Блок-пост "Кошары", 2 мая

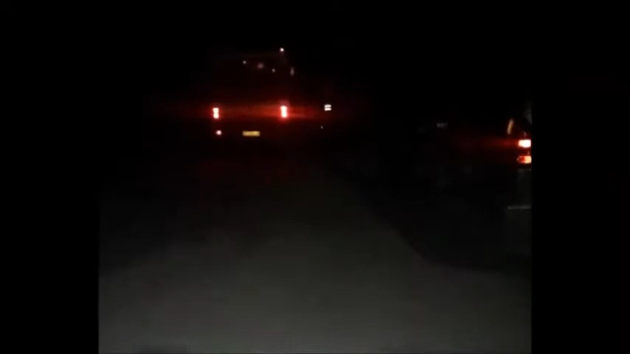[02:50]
Вот этот автобус остановили. Сейчас туда зашли сотрудники ГАИ и, по всей видимости, проверяют. Вышел сотрудник ГАИ.